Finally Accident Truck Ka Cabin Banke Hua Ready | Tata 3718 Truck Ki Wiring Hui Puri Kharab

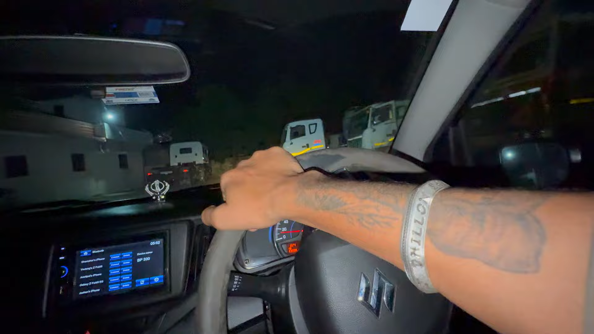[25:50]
ये सब, ये सब खड़ी रहेंगी, नई गाड़ी भी खड़ी रहेंगी, चलो भाई, अभी कुल मिला के, कोई गाड़ी जाने वाली नहीं है, जितनी गाड़ी खड़ी है,
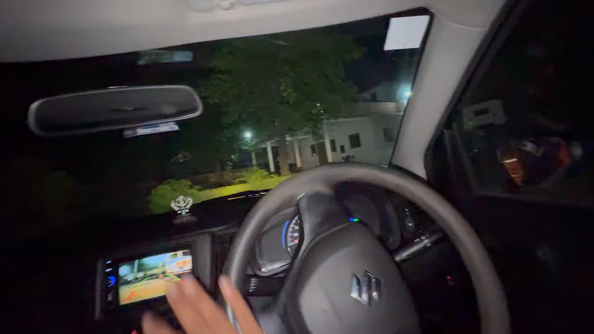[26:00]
सब सुबह चली जाएंगी, और वो गोड़ वो जो टेंकी खड़ी है वो गोड़ा जाएगा सुबह ये गोड़ा आने वाला है अभी बारतबेंज